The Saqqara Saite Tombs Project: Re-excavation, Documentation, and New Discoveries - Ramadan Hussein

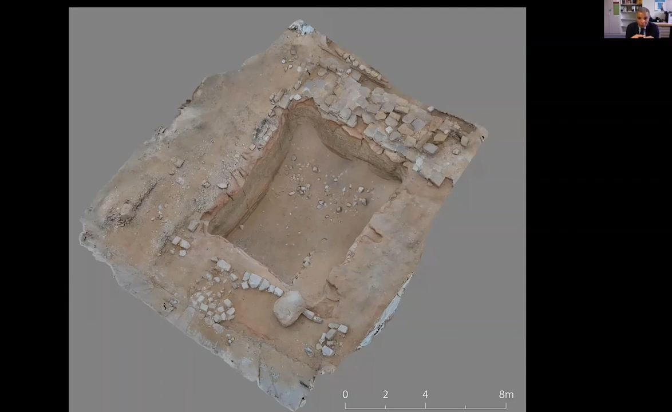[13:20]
I think there might have been just a primeval mound inside these massive walls. Of course, one of the basic things that we wanted to apply here is digital documentation, digital mapping, using laser scanning technology along with photogrammetry to produce our maps, and also to record every archaeological features we have. This is the whole site after our five or six seasons of excavations.
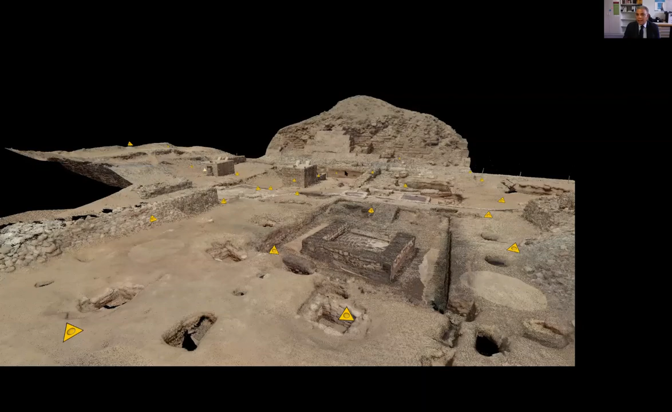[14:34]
degrees photography to get so many different layers of information. So what you see here is pretty much every station we had the scanner standing on the site. And after that, we merged all these stations, the scanning state, the results of these scanning stations together in order to create our mesh. And the final result is a map that looks exactly like this. This is not a satellite image. This is the result of our laser scanning rounds along with the photography rounds as well.
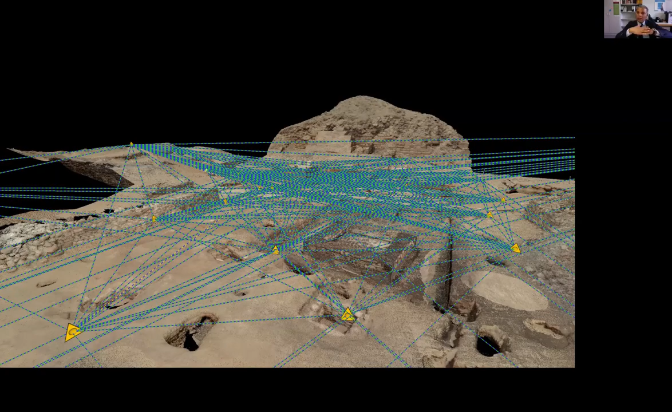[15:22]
And the second was an eye star camera, 360 degrees to get the color information of the entire site. We can put the two kinds of data on top of one another to get the final result like this. This is an image that is the result of laser scanning and eye scan photography together.
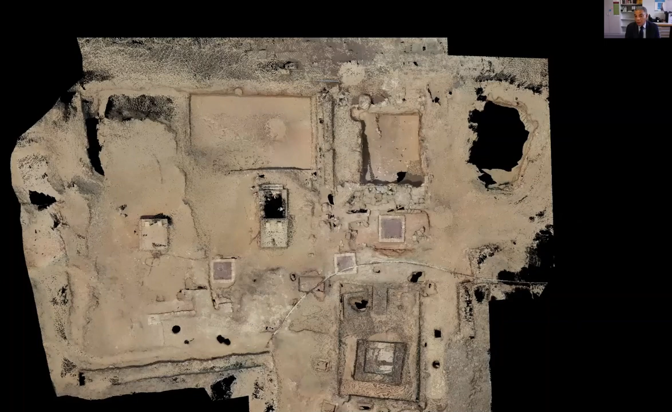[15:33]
So we went down to these tombs, of course, to laser scan them and also produce photogrammetry.
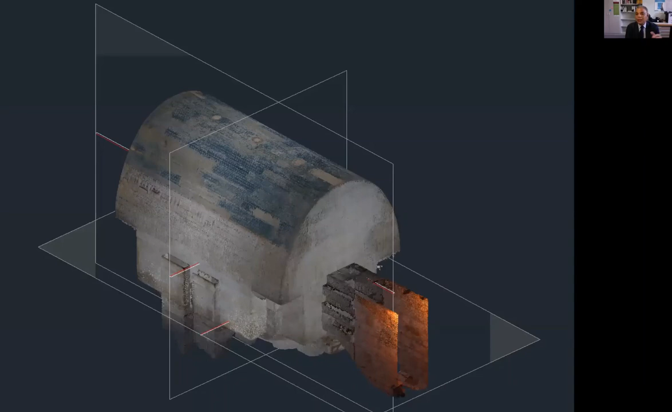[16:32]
And you could see how it is polycrum. It's beautiful to me. It's really, really interesting. And even the text there is very interesting. So one of the biggest advantages of our laser scanning is that we could get really precise measurements of everything. And also, in a matter of one or two days, you could come up with your conventional drawings of architectural drawings.
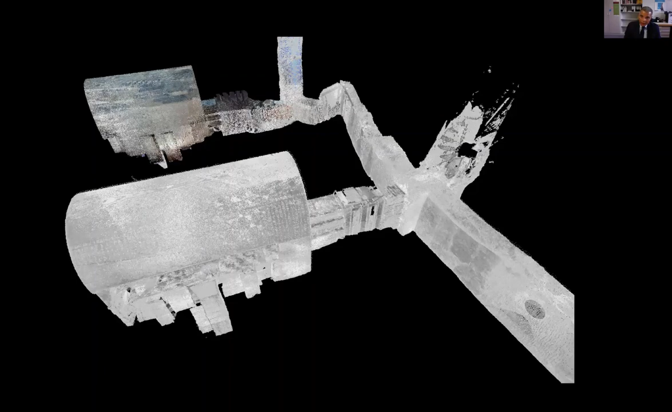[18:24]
And what you see here is the corridor connecting SEMTIC and Padinesit together. And then you see that interesting shift right here, the right angle shift. Later in this lecture, you know there is something here that made the people shift the angle this way. So, after laser scanning all three burial chambers that were discovered by Masparun in 1900, Padinesit, Psamtik, and Chanehebu here, with geographical positioning and everything, and even the side shaft right here, there is one for Padinesit, Psamtik, that's not visible here.
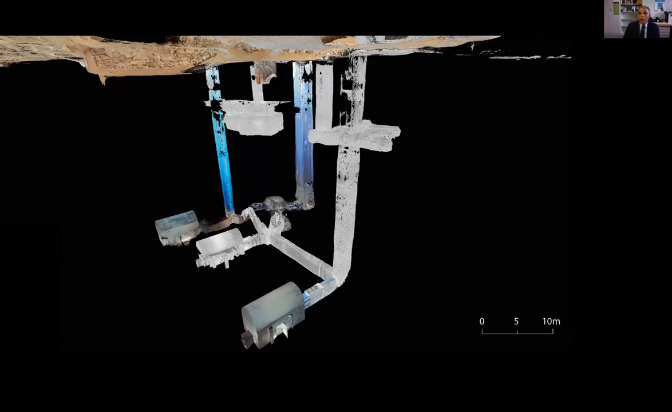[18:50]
All these areas, all these areas are our new excavations that I will be talking to you shortly.
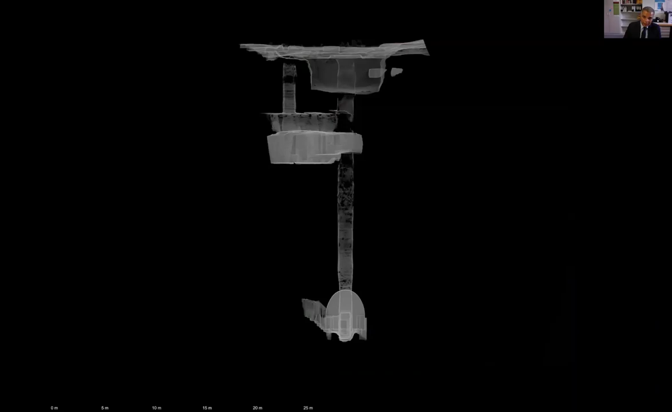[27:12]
the main shaft of Padinisit, M23, the corridors of the Second Dynasty Gallery, and then that large room. It's about five meters by nine meters. So this is definitely for me is not a Dynasty 26 tomb.
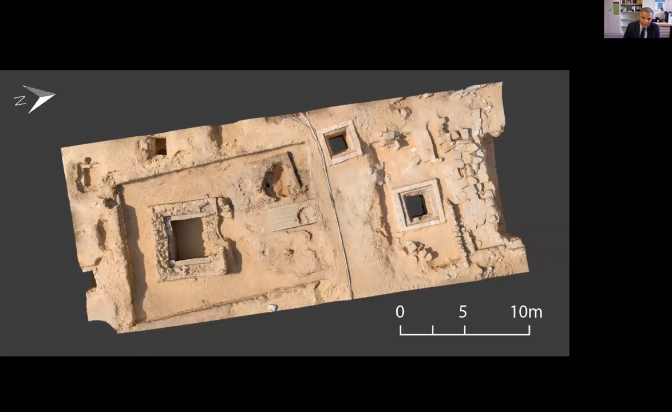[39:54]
and this is where I think the natron treatment, the treatment of the body with natron would happen here. Steven Bachley might think the salt solution. I think it might be just using dry natron in here. I'm not sure, but it could be either one. The depression alone would say this is a place where the body has been treated with natron,
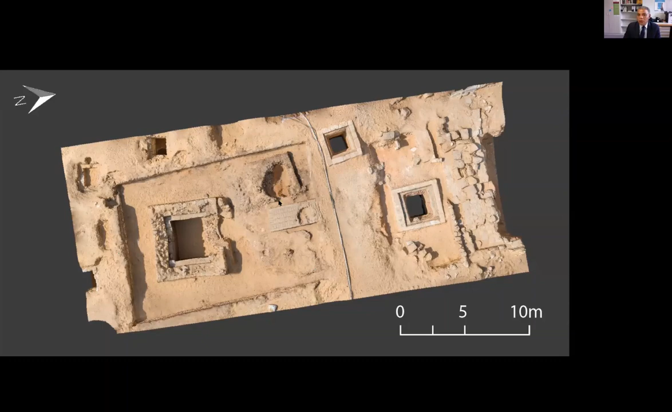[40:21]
and here's where the linen wrappings would be prepared. And this is the wah bit where mummification would take place, or at least evisceration would be taking place underground here. But this entire rectangular space does not give up surprises, because in the middle we have this large shaft, three meter by three meter and a half, and it will go down to 30 meters.
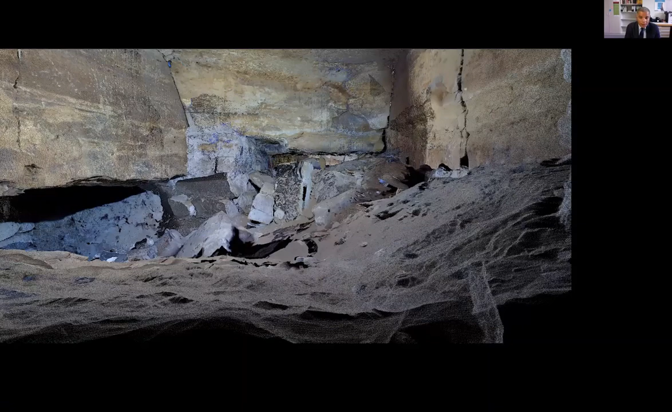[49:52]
This image is two hallways. And on the sides, there are things that is blocked like this one, for example. There are pottery vessels, large pottery vessels lying around everywhere. Stone blocks falling. Large amount of sand along with mud brick pushed against the sidewalls and occupying the middle of the rooms like this.
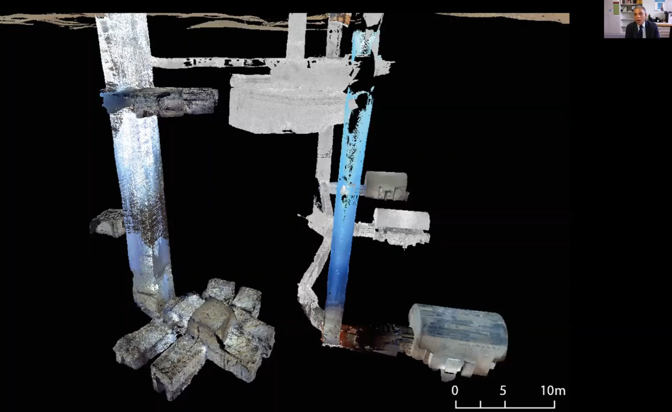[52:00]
So that's a good thing about having our total stations 30 meters deep and insisting to get the georeference of every single feature underground. So if we go back to this burial complex, this is tomb six in K24. We have the first hallway and the second hallway and all these burial chambers around it. And then we start with this one because this is the first one we identified and we started working with it. And this is the one we discovered life with National Geographic when you see in the first episode. So this one belongs to Tari Hoor.
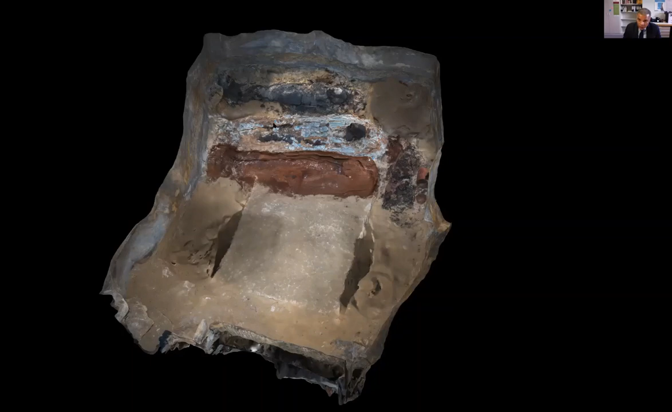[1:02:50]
but it maintained some of this painted plaster.
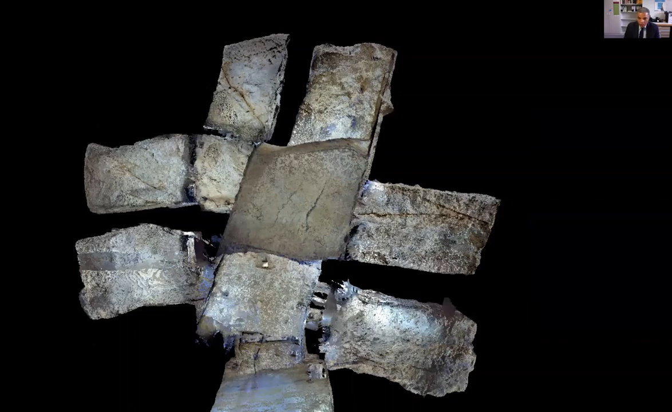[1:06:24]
it was blocked off with a very big wall that was at some point part of the consolidation, the ancient consolidation system. The Egyptians in Dinit 26 clearly noticed that they cut this complex 30 meters deep into a natural fault. And some of these walls were collapsing. So they had to abandon the, this complex after doing great work of consolidation, especially in this area right here.
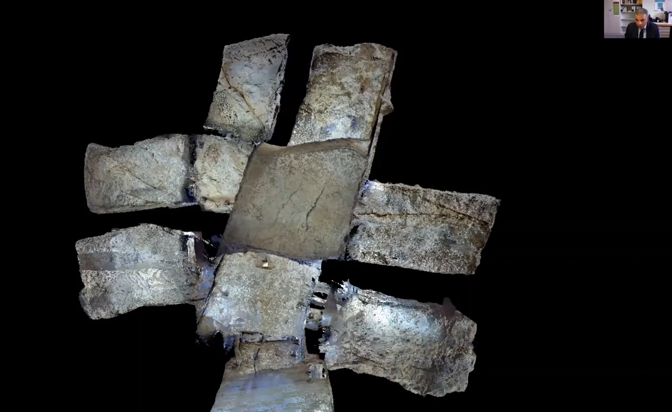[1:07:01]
And in the area leading into this burial chamber here, there was a huge wall blocking it. And this is the one that you see when we tried to take it down on film.
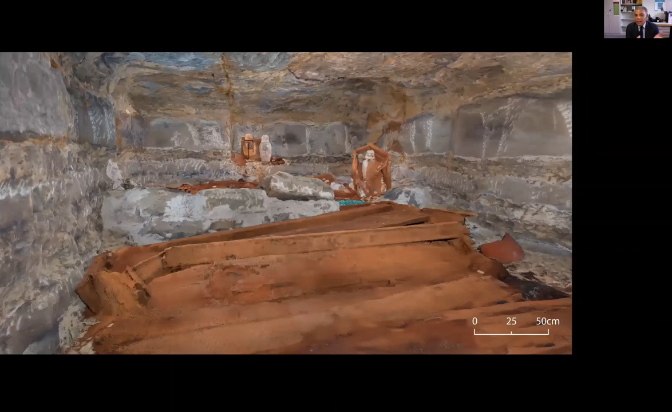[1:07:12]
And we, when we get in a look inside this burial chamber, this is a photogrammatic model of the situation of this burial chamber. All three wooden coffins completely decayed. This particular wooden plank had a, you could see the silhouette of a text here. It had a copy of permit text 228. This one beautiful spell of these serpent spells group. So it was written here and it's very, very dominant.